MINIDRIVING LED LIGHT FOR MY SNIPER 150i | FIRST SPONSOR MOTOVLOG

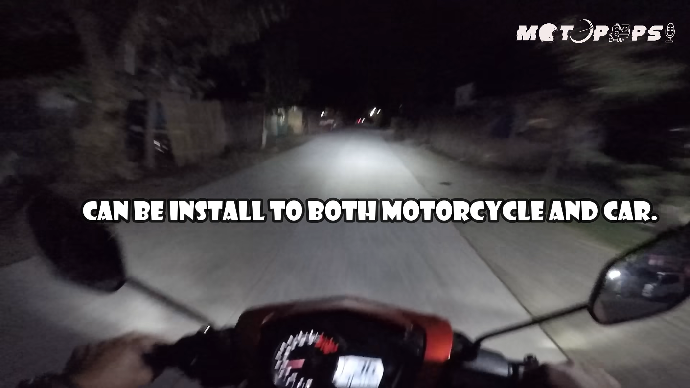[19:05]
Hindi ko nagawa ng video kung paano natin pinakabit. So syempre, nagmamadali din tayo kasi medyo busy din tayo sa ating buhay-buhay. May trabaho pa pa kasi tayo. So ayun, naipakabit na natin. Bali, mamaya sasabihin ko kung ano yung mga nailagay natin kasi yung
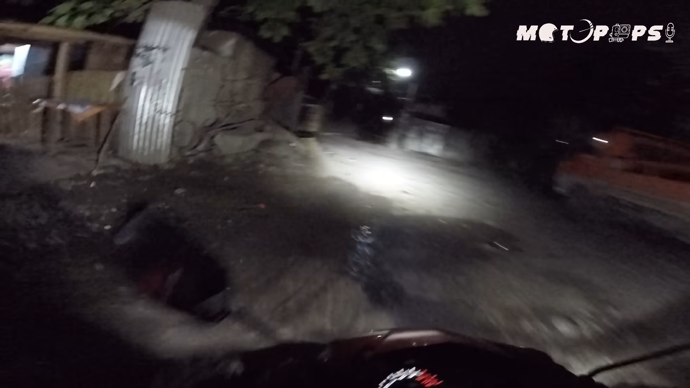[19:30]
ilaw po na ito is meron siyang dito na tayo mag ano sa amin sa medyo madilim na part. Dito natin iti-test kung ano yung gaano ka lakas yung ilaw. So bali kasi yung switch na nilagay natin dito is dalawa, on off at saka
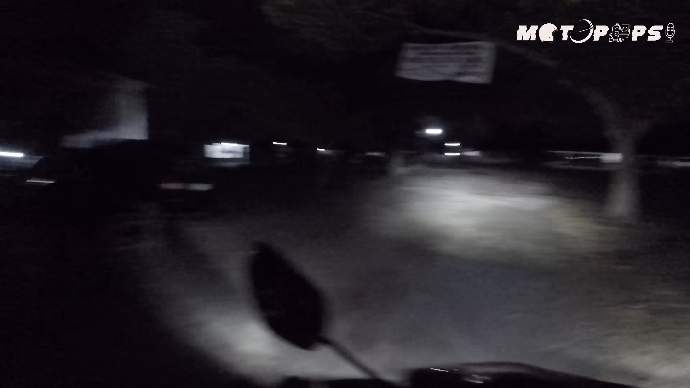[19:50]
isang push button. So dito na natin siya itatry. Bali, dito yung push button banda. Iwan ko kung nakikita nyo dito.
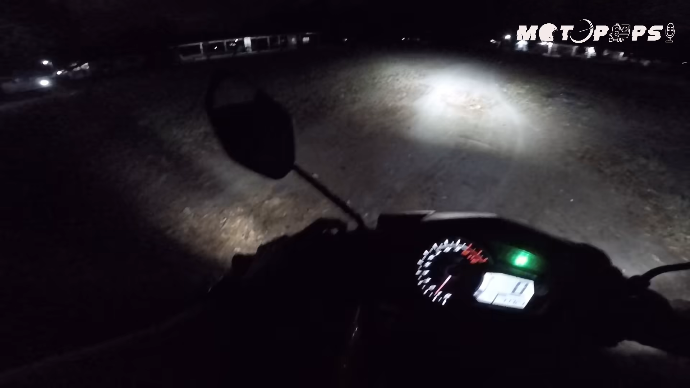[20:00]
So ayun, mismong kasi yung purpose ng push button dito na part is para sa ating passing light. So yun yung purpose niya. Kaya ko siya pinalagayan. So bali yung ito naka high and low siya, yung ating
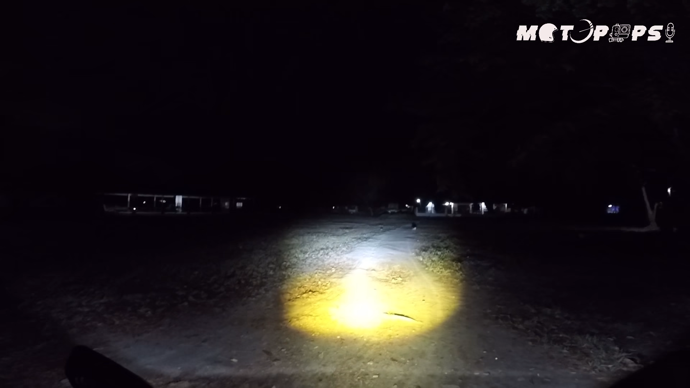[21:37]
Ganyan siya ka-wide tsaka ang layo ng maaabot ng ilaw niya. So yan, sobrang
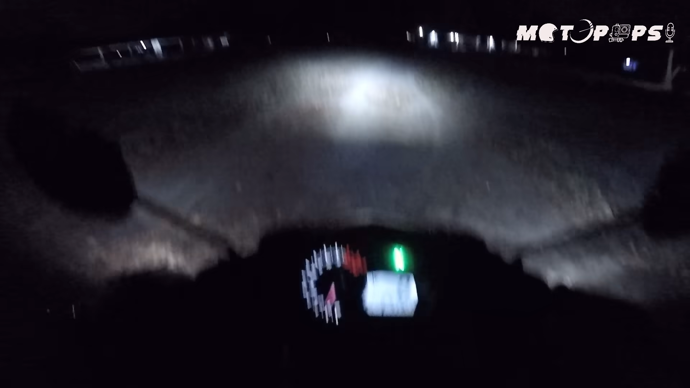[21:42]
maliwanag. So ayan, balik na tayo pa uwi. Hindi ko alam kung nag-play ba to. So ayan, alright, so balik na tayo pa uwi.